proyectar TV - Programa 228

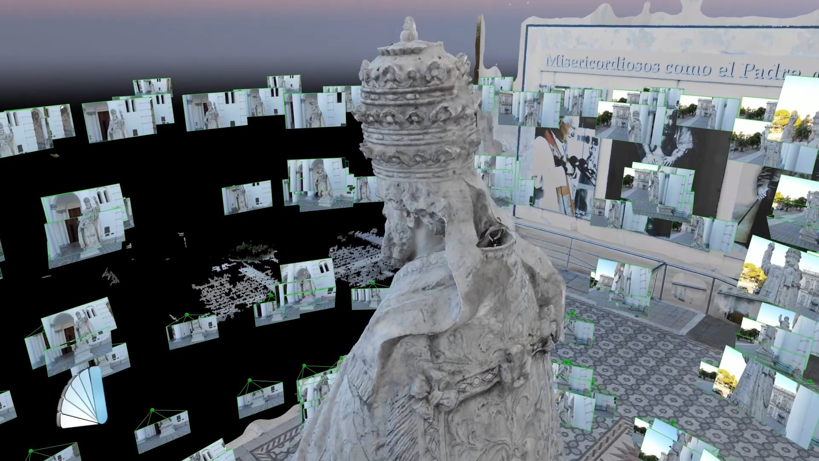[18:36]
visualice completo, de arriba, de abajo, laterales, toda la escultura,
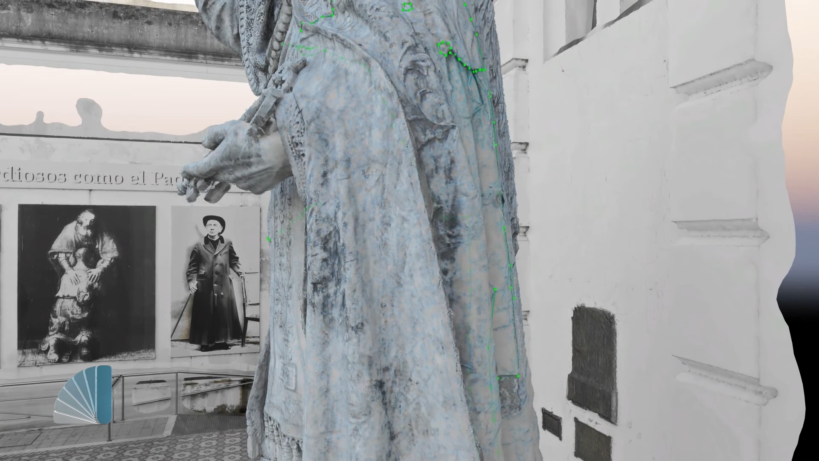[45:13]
de reproducir con realismo tanto los rasgos fisonómicos del apóstol,
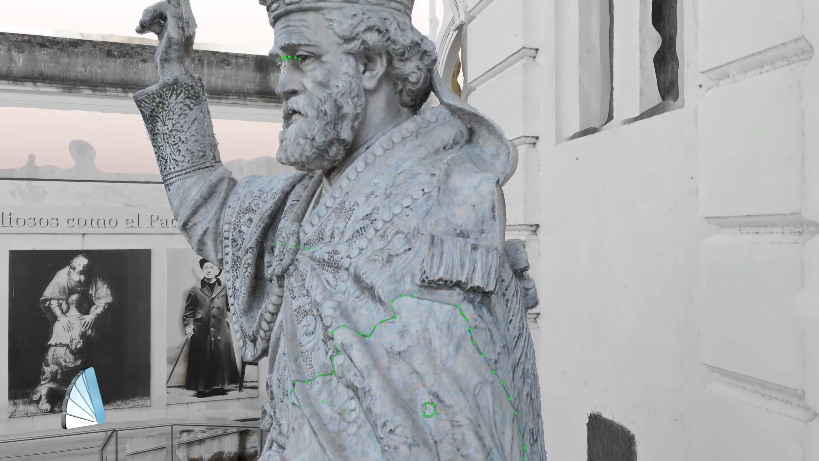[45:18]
los detalles de la barba, del cabello,
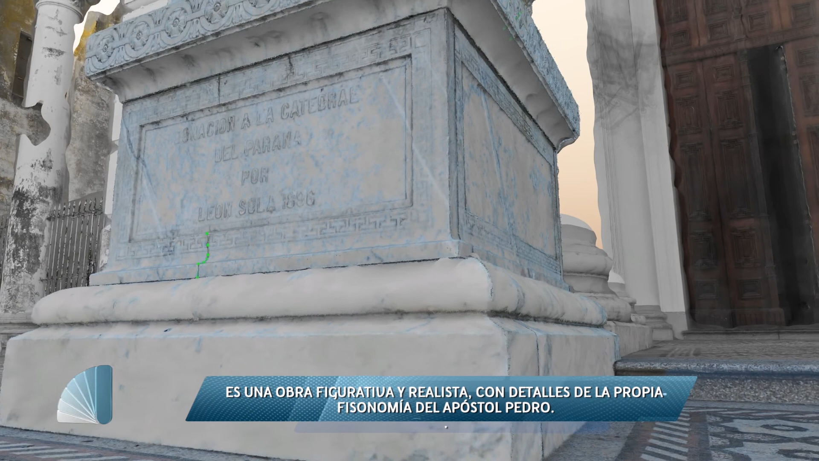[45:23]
de los ojos, los labios, realmente un trabajo muy delicado, y lo mismo el detalle de la vestimenta, como decimos. Pero eso es por la búsqueda que había en aquel momento del realismo, es decir, tanto en pintura como en escultura, se buscaba que la obra